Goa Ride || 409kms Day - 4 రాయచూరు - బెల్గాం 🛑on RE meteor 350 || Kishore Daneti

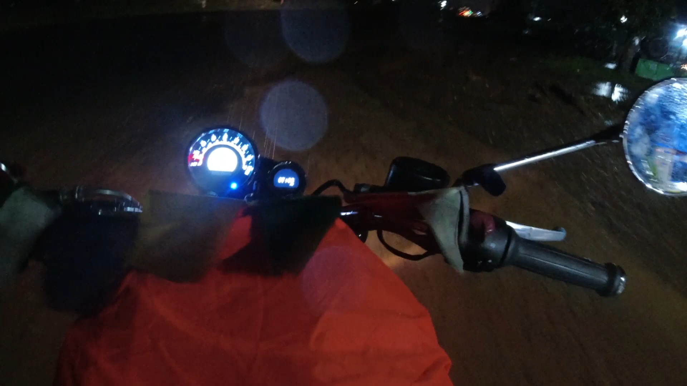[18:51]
సో ఇట్లా 30 కిలోమీటర్స్ స్పీడ్లో పోవడం, వైజర్ వేస్తుంటే రోడ్డు సరిగ్గా కనిపించట్లే, వైజర్ తీస్తే చినుకులు టక టక టక అని మొహానికి కొట్టేస్తున్నాయి.
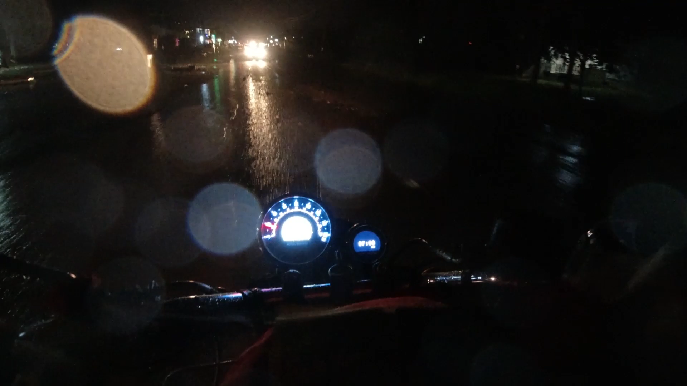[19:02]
గ్లౌస్ కూడా ఆల్మోస్ట్ తడిసిపోయి, ఇంకా తడి గ్లౌస్ తో ఇంకా డ్రైవ్ చేయడం కష్టం. సో గ్లౌస్ కూడా తీసేశాను. సో ఇంకా అంచనా మీద జాగ్రత్తగా వెళ్ళిపోవటం.
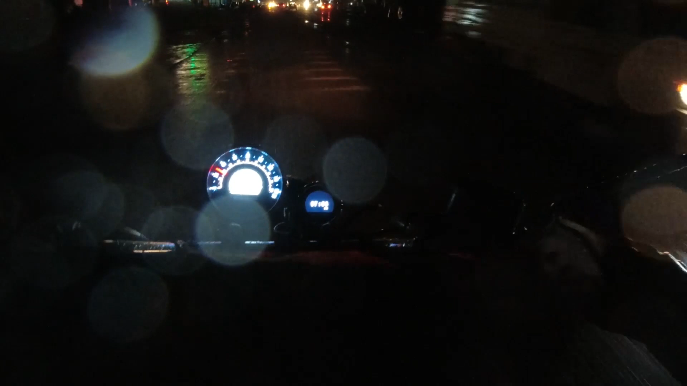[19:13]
ఇంకా ఫాగ్ లైట్స్ కూడా లేవు, నిన్నే మాట్లాడుకున్నా ఫాగ్ ల్యాంప్స్ కోసం. నైట్ జర్నీ సెలెక్ట్ చేస్తున్నాను కదా అని చెప్పి,
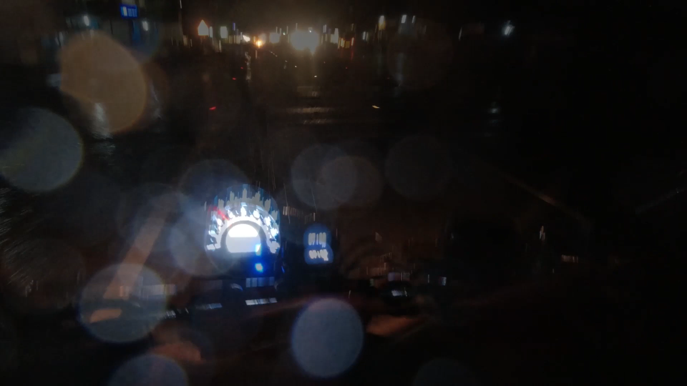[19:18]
నాకు ఆపోజిట్ డైరెక్షన్లో వెహికల్స్ రాకపోతే చాలు అండి, అంతకు మించి టైంలో కావాల్సింది ఏం లేదు.
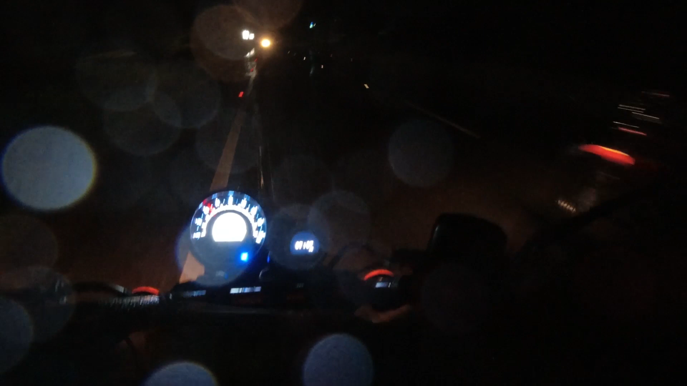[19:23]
అరే బాబు ఏమిరా మీరు, నా చెయ్యలు పూర్తిగా ముద్దుగారిపోతున్నాయి అట్లా ఉన్నాయి ఇప్పుడు. నాకు మీకు రోడ్డు ఏమైనా కనిపిస్తున్నా లేదో కూడా నాకేం తెలియట్లేదు అసలు, నాకైతే ఏం కనిపించట్లేదు.
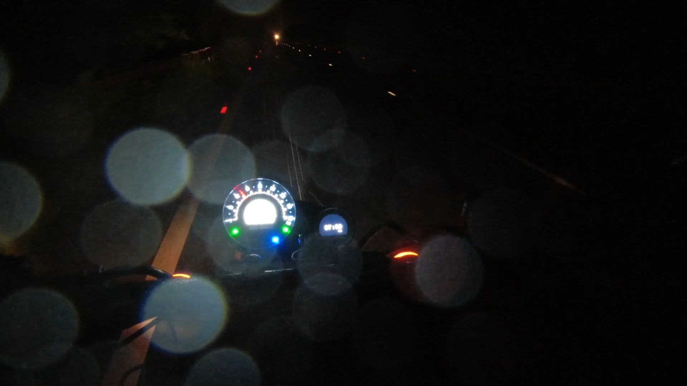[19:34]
ఈ రిఫ్లెక్టర్స్ ఉన్నాయి కదా రోడ్డు పైన, వాటి అంచనా మీద పోవటమే.
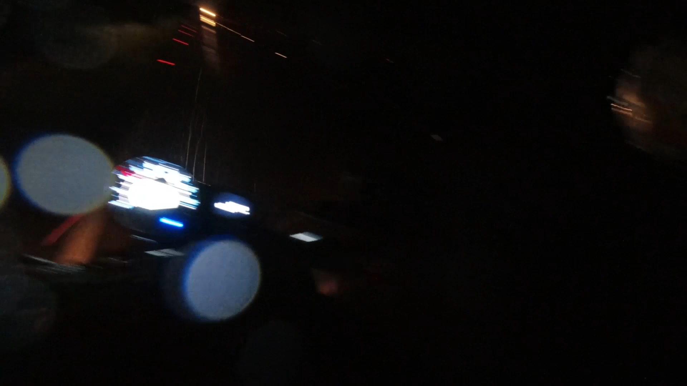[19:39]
ఎక్కడైనా స్పీడ్ బ్రేకర్స్ వచ్చినా చేసినా ఇంకా కుదిపేస్తుంది బండి.
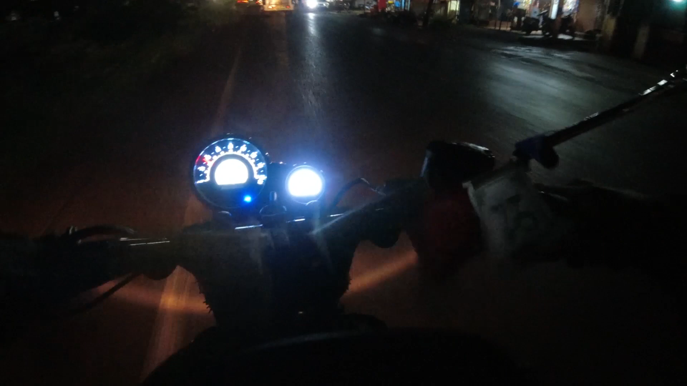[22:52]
ఎయిర్పోర్ట్స్ అథారిటీ ఆఫ్ ఇండియా ఎయిర్పోర్ట్ గేట్ అండి బలగం ఎయిర్పోర్ట్
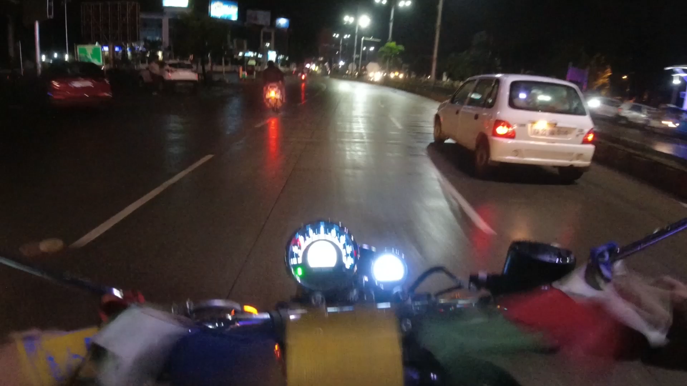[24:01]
హెవ్లెట్ ఉంది చీకటి వలన మొత్తం కన్ఫ్యూజ్ అయిపోతున్నాను నేను రోడ్డు పైన కాన్సన్ట్రేట్ చేయలేకపోతున్నాను దానిపైన చేయలేకపోతున్నాను ఇప్పుడు అమ్మ వచ్చారా ఫైనల్గా